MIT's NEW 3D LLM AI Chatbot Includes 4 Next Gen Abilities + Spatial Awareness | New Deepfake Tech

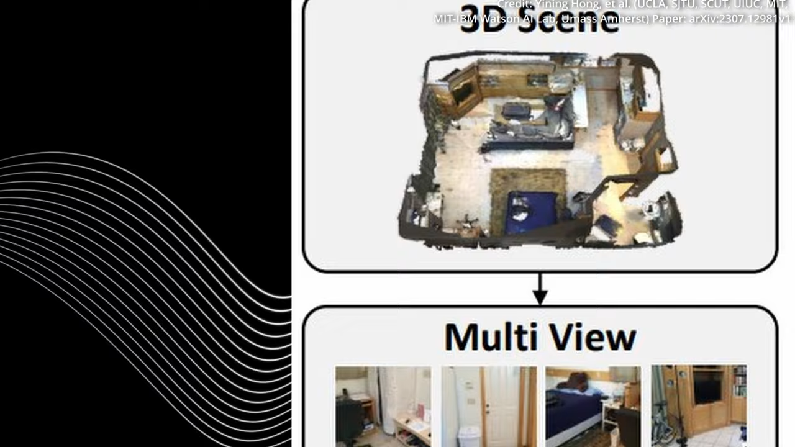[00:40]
Furthermore, 3D large language models utilize 3D data such as point clouds to provide a comprehensive understanding of spatial relationships,
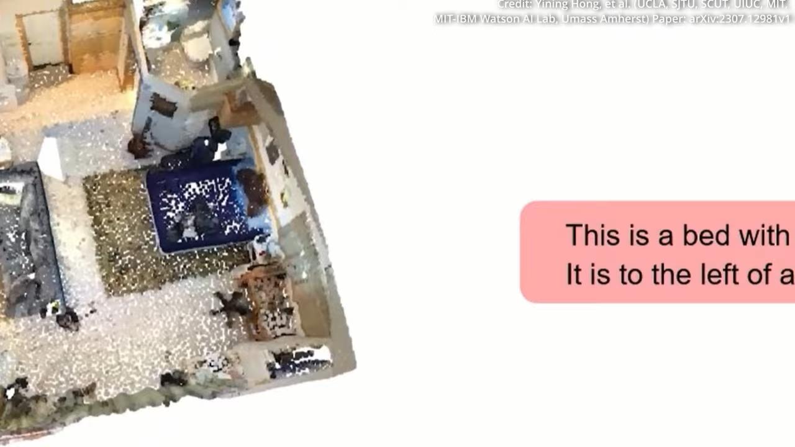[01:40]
like a bedroom, from multiple angles and perspectives.